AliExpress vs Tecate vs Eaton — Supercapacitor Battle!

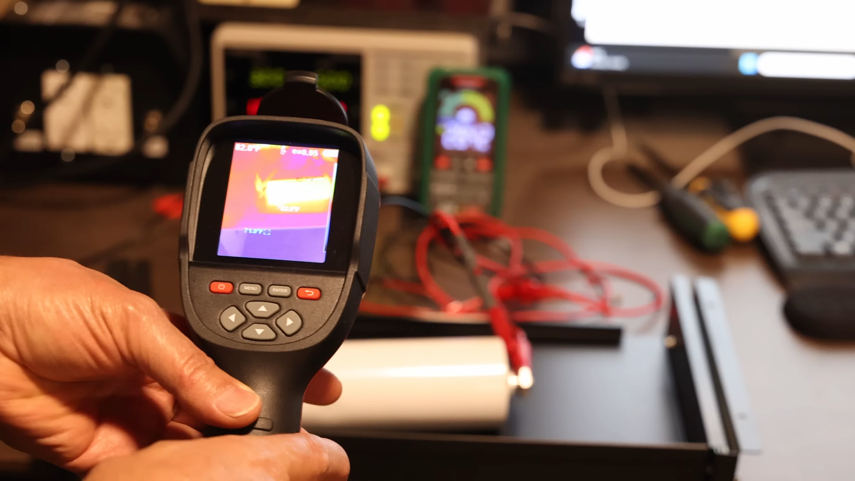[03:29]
So I do have it in a metal case around it just to be on the safer side. And if I put my infrared scanner here,
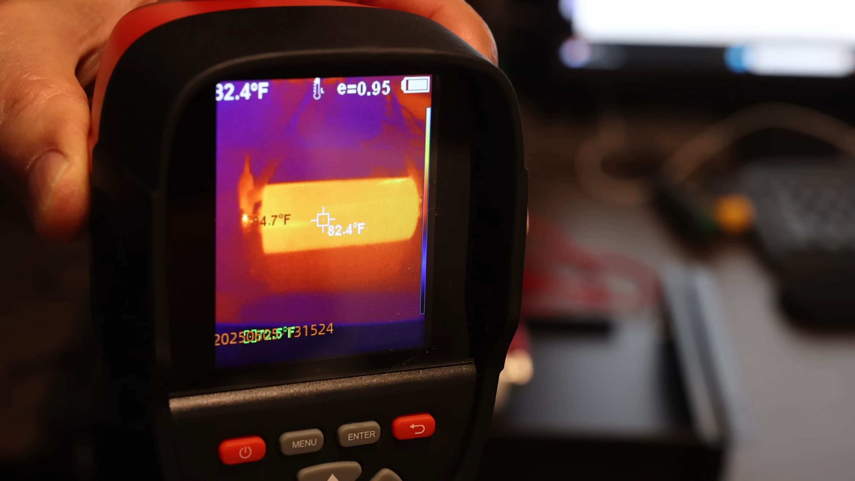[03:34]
On screen: spot 82.4°F
here you can see, I'm just going to dim the light a bit, you can see that's displaying 82 degrees Fahrenheit. So no heat whatsoever at all.
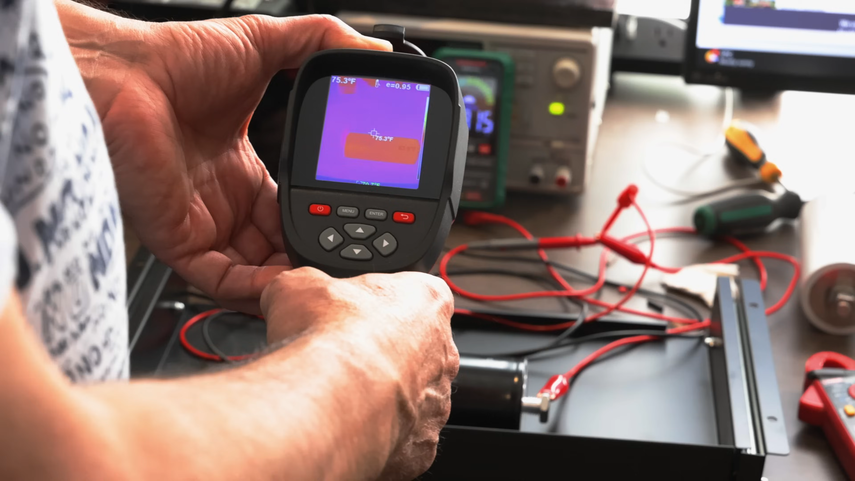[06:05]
And I took a thermal scan of this capacitor as it's charging close to its limit.
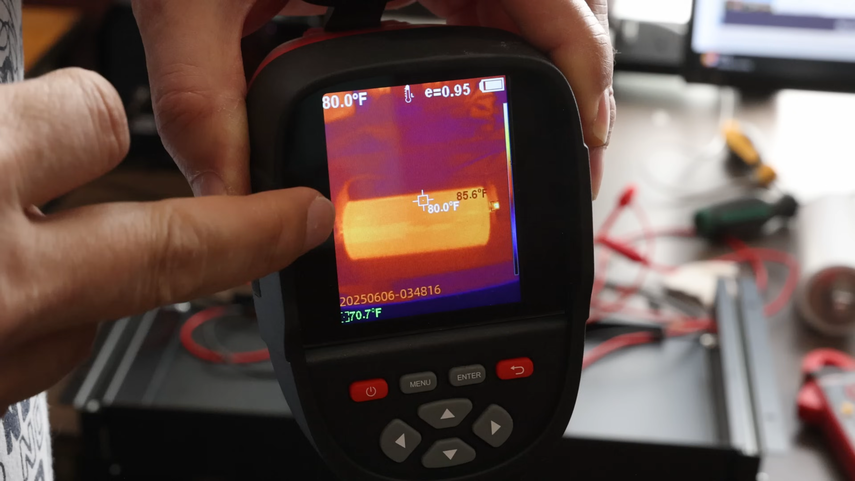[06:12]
On screen: spot 80.0°F, max 85.6°F
And as you can see here, it's basically a room temperature looking about 80 degrees Fahrenheit, so they do not get hot whatsoever. The last little bit is painfully slow.